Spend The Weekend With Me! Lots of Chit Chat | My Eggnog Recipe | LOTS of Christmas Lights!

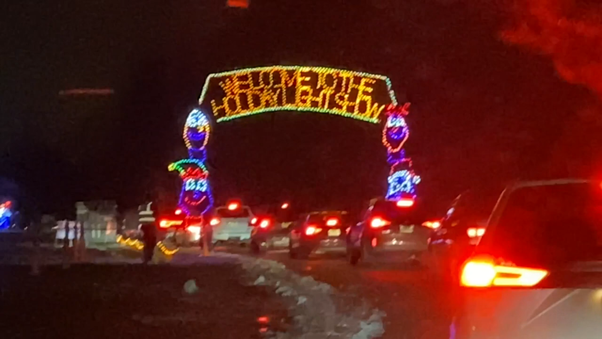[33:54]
So that's kind of cool. So we will go through and look at all the lights.